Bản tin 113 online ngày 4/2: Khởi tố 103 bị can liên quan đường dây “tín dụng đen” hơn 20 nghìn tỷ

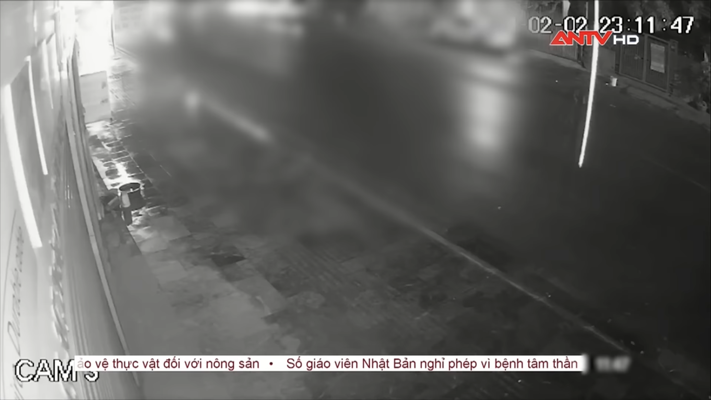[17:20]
Vào đêm ngày 2 tháng 2 tại đường An Tiêm thuộc phường Hà Khẩu, thành phố Hạ Long, Nguyễn Hữu Ngọc Thanh điều khiển xe ô tô chạy theo hướng từ phường Việt Hương đến phường Giướng Đáy đã đâm vào xe mô tô đi cùng chiều phía trước do ông Phạm Văn Thu, trú tại phường Hà Khẩu, thành phố Hạ Long điều khiển.